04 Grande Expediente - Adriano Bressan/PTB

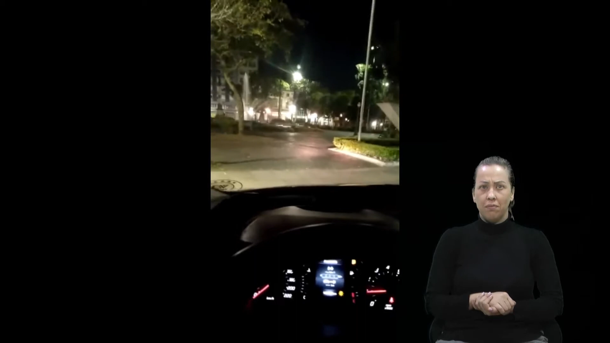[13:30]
Que eu vou fazer uma loucura agora. O que que a bebida não faz na cabeça do cara, né, meu? Aqui é a praça. Eu tô estacionado em frente à catedral. Vocês podem ver a catedral aqui atrás de mim.
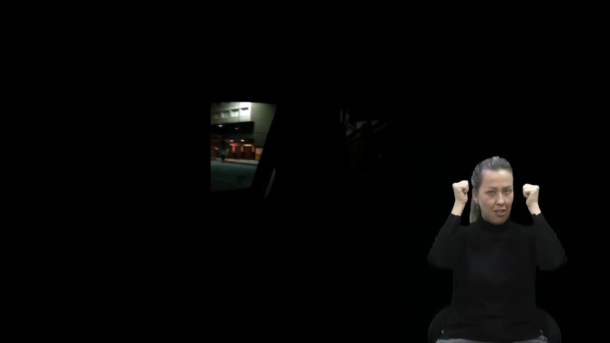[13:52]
Eu acho que eu vou atravessar a catedral aqui
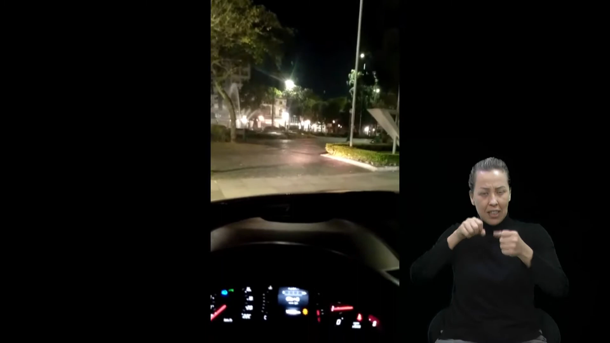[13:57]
pelo meio, né? Vamos ver o que vai dar. Vamos lá. O que que o álcool não faz na cabeça, né, meu?
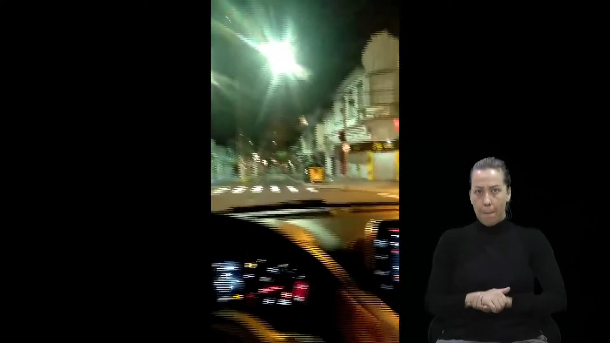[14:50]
dobrar aqui. Aqui é a Casa da Cultura.
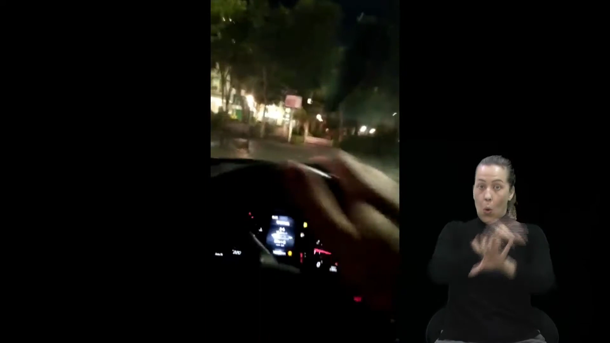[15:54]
Vou sair aqui, ó. Você entrou na Júlio.